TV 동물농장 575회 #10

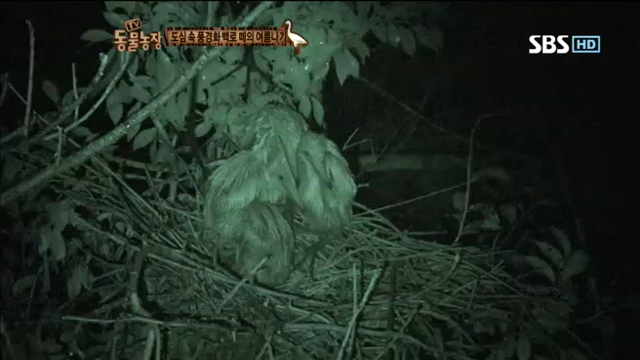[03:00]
비에 젖어 떨고 있는 새끼 곁으로 나뭇가지에서 둥지를 지키고 있던 어미가 다가오는데.
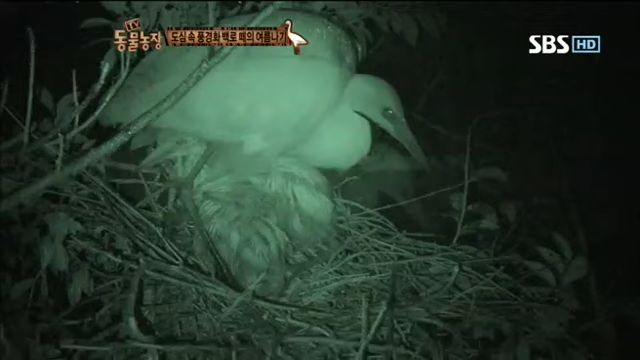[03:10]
행여 체온이라도 떨어질까 새끼들을 품는 어미. 그렇게 따뜻한 어미의 품 속에서 새끼들은 기나긴 장마를 이겨내고 있었다.